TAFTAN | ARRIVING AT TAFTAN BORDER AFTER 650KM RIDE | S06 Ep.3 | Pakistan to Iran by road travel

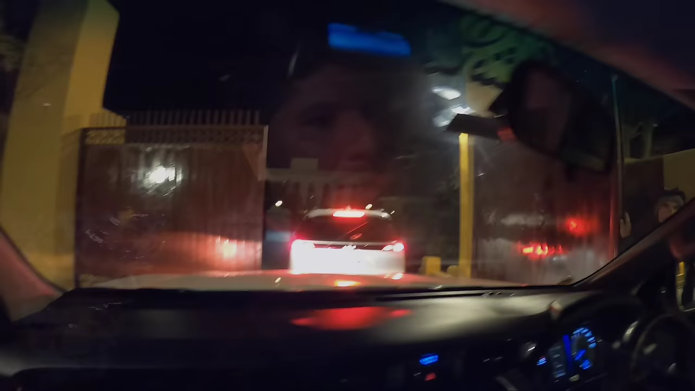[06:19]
رات کے کچھ چار بجے کا ٹائم ہے اور ہم تفتان بارڈر
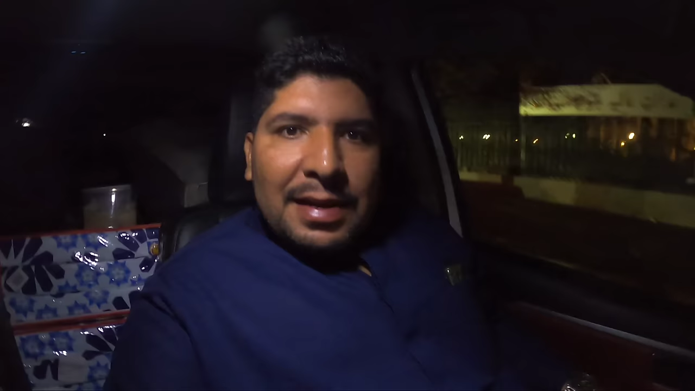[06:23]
کے لیے نکل رہے ہیں یہ کوئی سفر ہوگا ہمارا تقریباً جو ہے نا نو گھنٹے کا سفر ہوگا گاڑیوں کے اوپر دیکھیں کوئٹا کے روڈ دیکھیں بلکل خالی پڑے ہیں سمانسان روڈ ہے
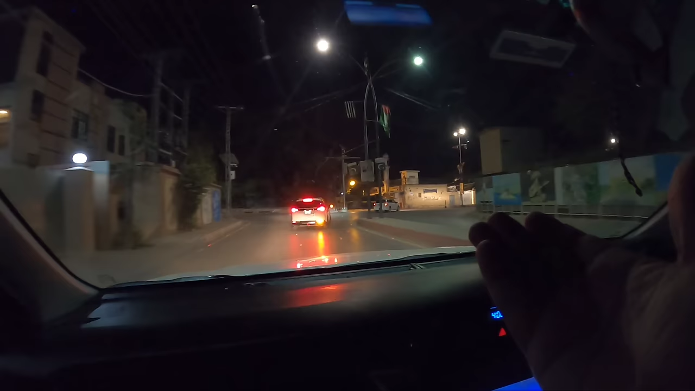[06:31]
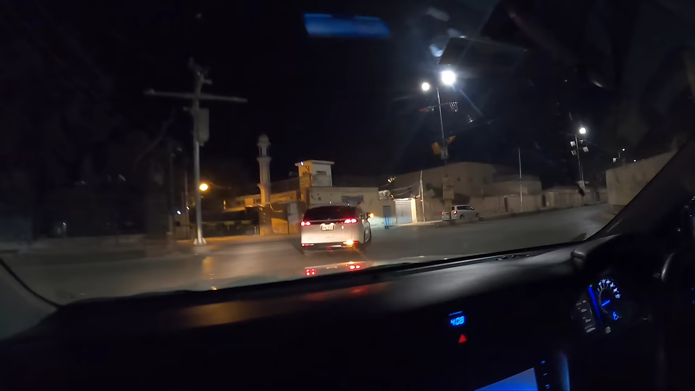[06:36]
رات کے چار بجے کوئی بندہ نہ بندے کی ذات یہاں پر کوئٹا سیٹی کے اندر پیٹرول پمپ
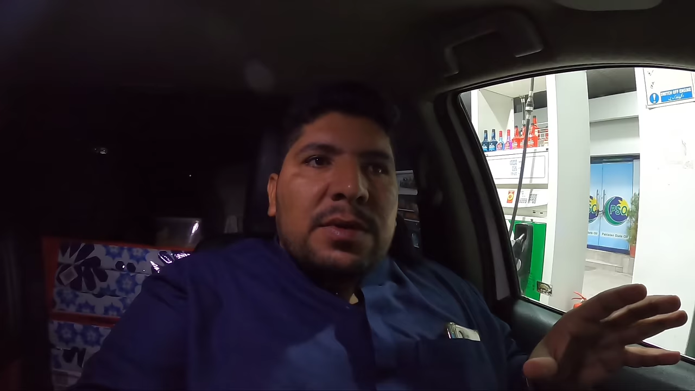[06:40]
دوسرے سستے والے بھی ہیں ایرانی تیل کے جو ہیں اور ساتھی جو ہے نا دوسرے پیسو پمپ ہیں تو ہم وہاں سے پیٹرول دلوارے ہیں تو ہم نے گھا ٹائنگ کی اپنی فل کروا لے اس کے بعد پھر جو ہے نا سفر ہمارا طویل ہے تو رستے میں کہیں پہ ہمیں ڈلوانا نہ پڑے اگر ڈلوانا پڑے گا تو پھر ہمیں رستے کے اندر پورا ایرانی تیل میں لے گا
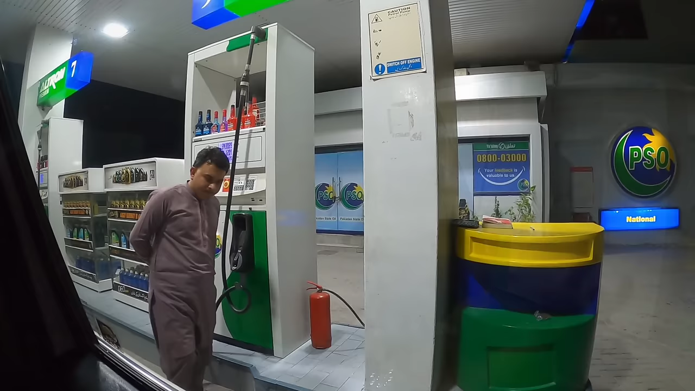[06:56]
آجا جی کوئٹا کا ٹول ٹیکس آگیا ہے پورے رستے
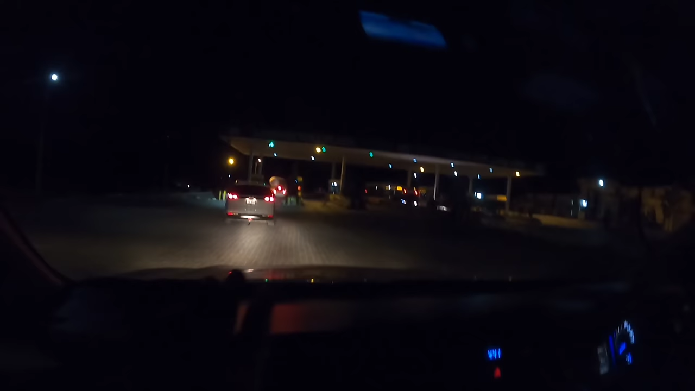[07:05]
کے اندر تفتام تک صرف ایک ہی ٹول ٹیکس ہے اس کے علاوہ کوئی ٹول ٹیکس نہیں ہے اچھا جی کوئٹا کی ایک ہی ٹنل آتی ہے یہاں پر تو یہ پورے پہاڑ ہے پورا خوبصورت سا دن کو بڑا
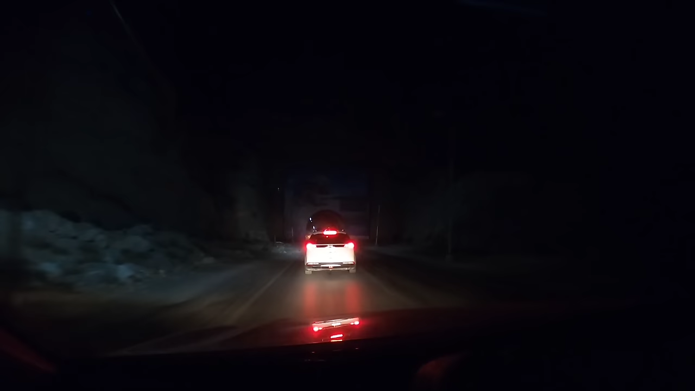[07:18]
خوبصورت سا ویو دیکھنے کو ملتا ہے یہاں پر ہمیں خوبصورت سی ٹنل بنی ہوئی ہے آگے پینٹنگ بھی انہوں نے کر دی ہے یہ دیکھیں
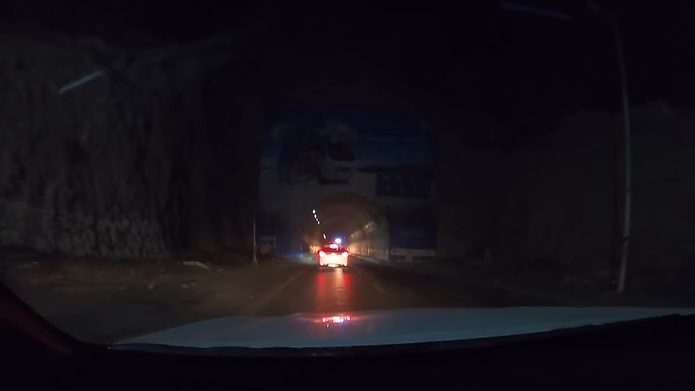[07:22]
ماشاءاللہ اب ٹنل کے اندر جا رہے ہیں
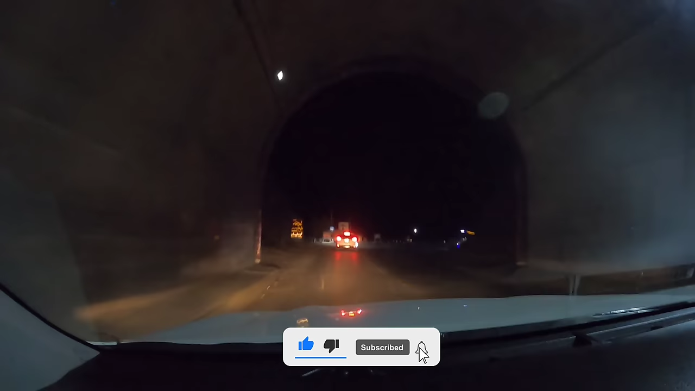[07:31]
جو ہی آپ سرنگ کراس کرتے ہیں کوئٹا کے بعد جو آتی ہے پھر ایک چیک پوسٹ ہے وہاں پر آپ کو روکا جاتا ہے آپ سے پوچھا جاتا ہے کہ آپ کہاں جا رہے ہیں اور